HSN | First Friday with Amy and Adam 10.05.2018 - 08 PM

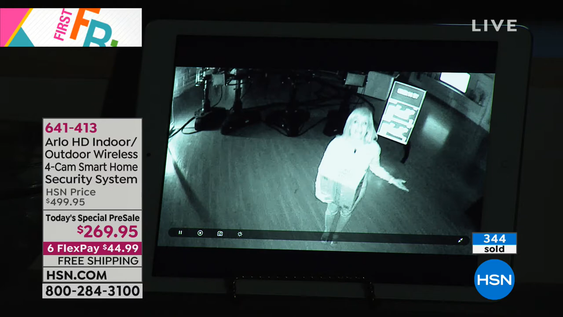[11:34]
Now you may not be able to see outside it may be pitch dark but Arlo sees and Arlo starts recording. So if somebody's walking around your property if somebody comes up and takes a package if somebody's looking in your window it's recording and you can take the recording and give it to the police. So even at night with the field of view during the day or night it records and Arlo sees even though you're not at home. It's always on guard. It's always on guard and you don't have to pay a fee ever.
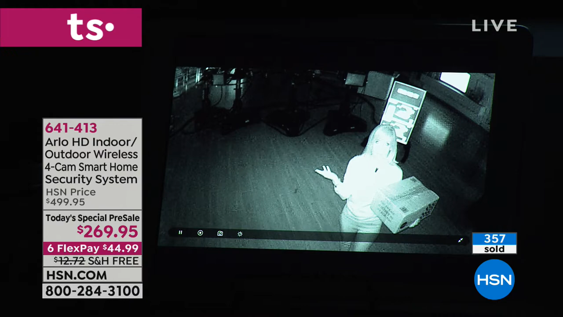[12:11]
We'll turn it. It's a smart camera. Yes. It adjusts for the different lighting conditions.
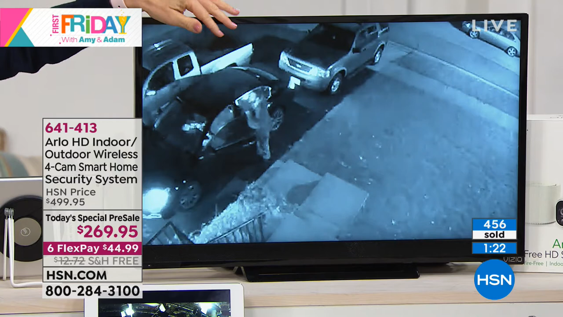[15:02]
The black and white right here that's the night vision that we were talking about and it's people breaking into cars. There's a burglary every four seconds and most of them believe it or not are during the day between 6 a.m.
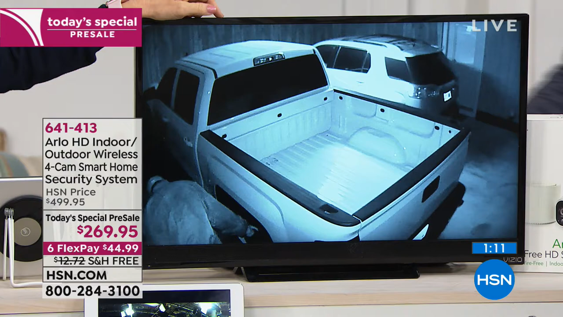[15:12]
and 6 p.m. That's the peak time. That's the peak time when you leave for work during the day. In fact our caller Joyce she had it indoors or no no no she bought it.